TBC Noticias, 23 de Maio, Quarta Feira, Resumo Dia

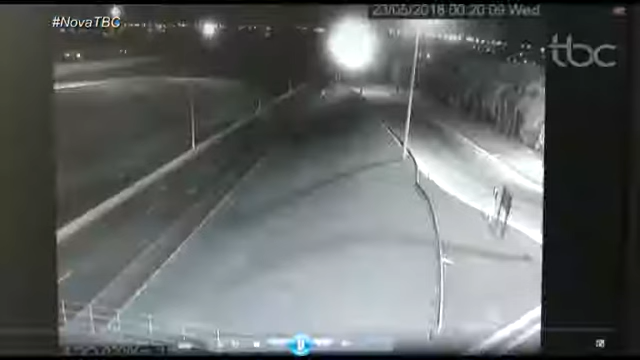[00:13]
Imagens das câmeras da Agetop mostram o momento do acidente. É possível ver um carro em alta velocidade e logo em seguida os destroços do segundo carro.